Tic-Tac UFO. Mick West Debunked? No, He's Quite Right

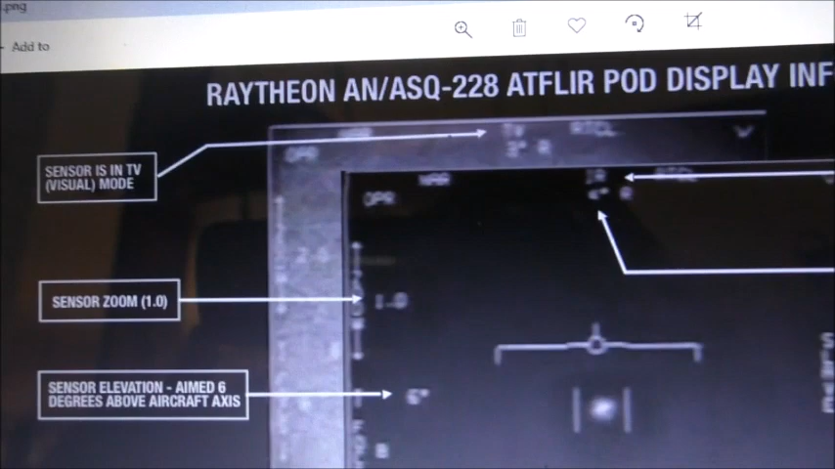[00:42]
us what all the stuff on this particular Atfleur pod means.
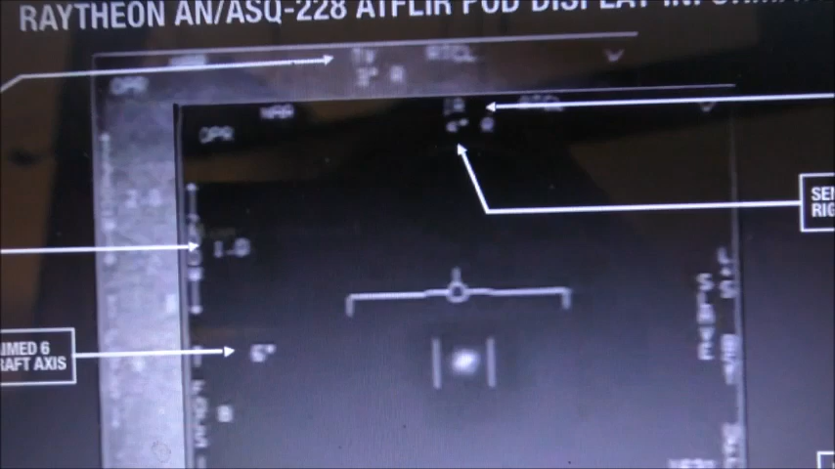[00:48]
OK, so when we see that,
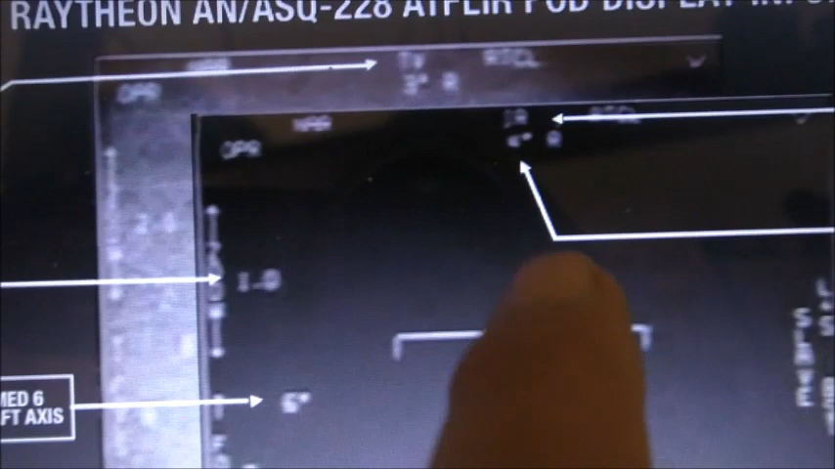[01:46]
So it's in a turn, but it's still at 25,000 feet. So the axis of the aircraft is still at 25,000 feet.
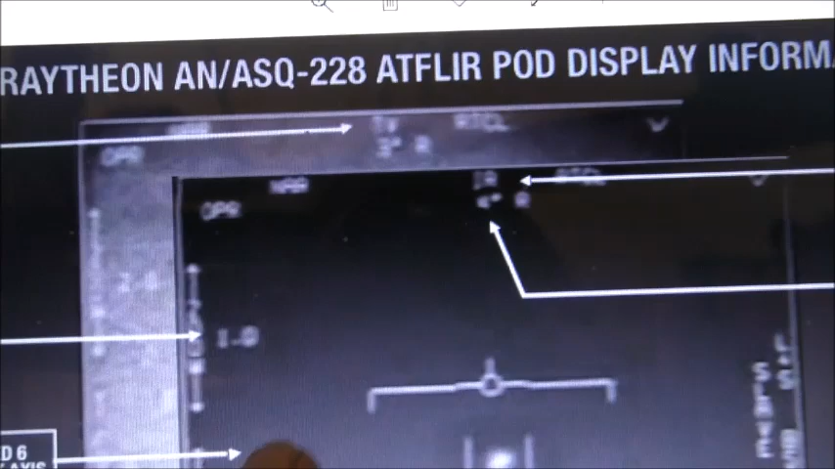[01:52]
So it's looking down at 26 degrees from that axis, from that axis.
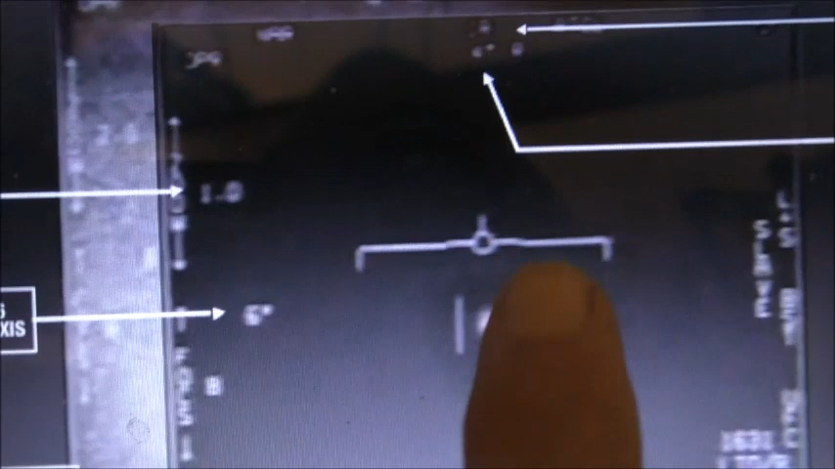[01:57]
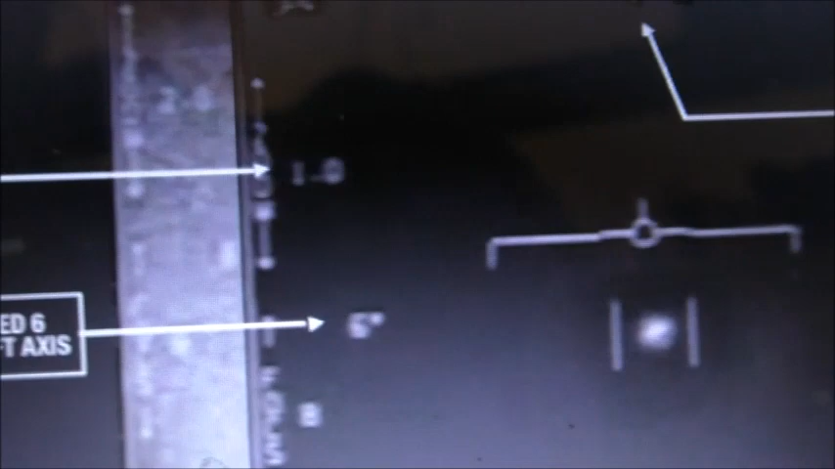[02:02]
So, with the Trig referenced from the aircraft axis,
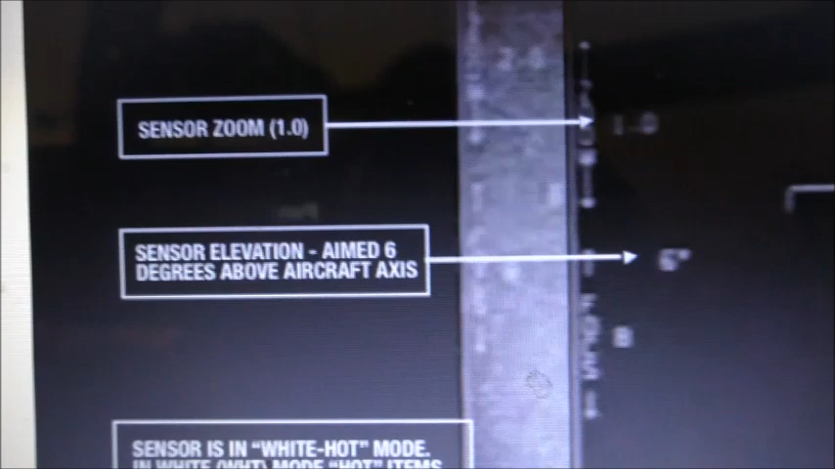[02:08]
it makes the Tic Tac 13,000 feet in the air,